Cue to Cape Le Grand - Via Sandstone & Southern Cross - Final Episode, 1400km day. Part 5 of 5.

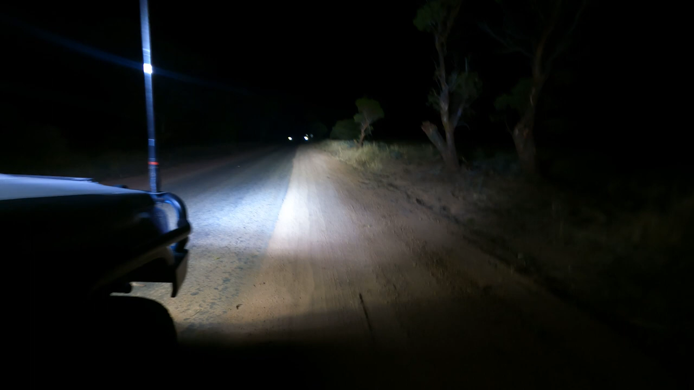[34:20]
So I come out near Goolai. Let's see if I can find the fence. See if it's here. Let's go. Roadworks here.